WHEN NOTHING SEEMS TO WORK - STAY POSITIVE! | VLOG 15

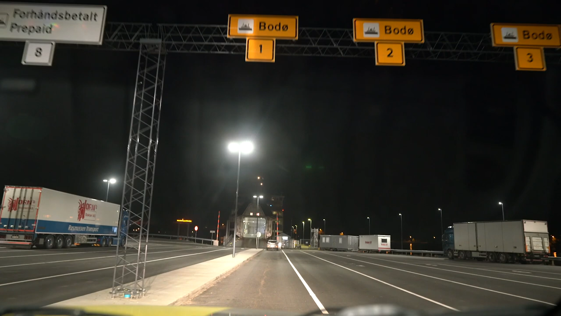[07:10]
pulling into lane one, we are second in the line, so this should mean that we have a ticket,
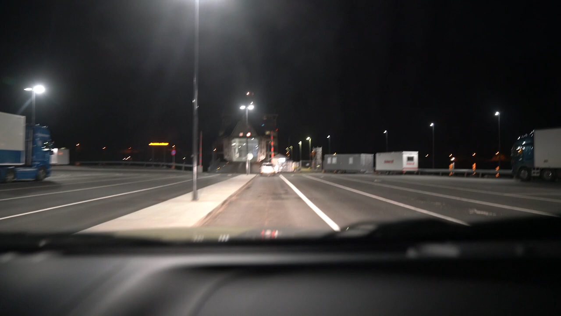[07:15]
we still have a car behind us, so that's good,